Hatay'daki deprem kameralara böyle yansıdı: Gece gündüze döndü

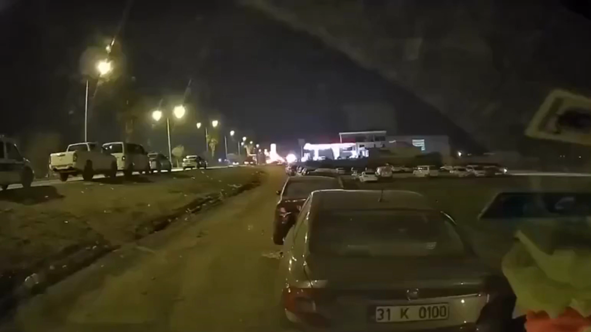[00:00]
Su sıkıntımız yok. Daha 6-8 lipte falan suyumuz var yani şişelerde. Bak. Allah. Deprem oluyor, deprem oluyor. Çok büyük deprem oluyor.
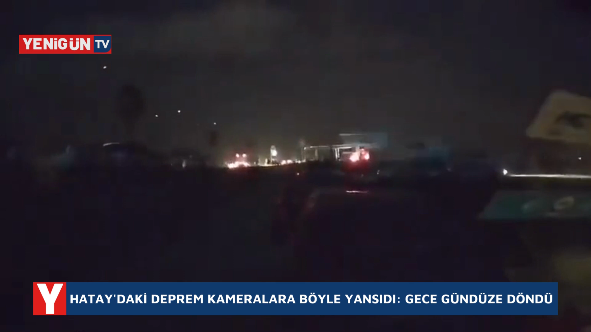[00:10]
Hiçbir şey olmayacak. Hiçbir şey olmayacak. Hiçbir şey olmayacak. Dur, dur, dur. Direk verir mi? Direk verir mi? Allah. Allah. Abi bu neydi ya? Artçılar olabilir. Devam ediyor çünkü. Mustafa. Yola çıkalım abi. Dur, dur. Hala sallanıyor ya. Abi çayı şey yapalım. Çayı yapabileceğim.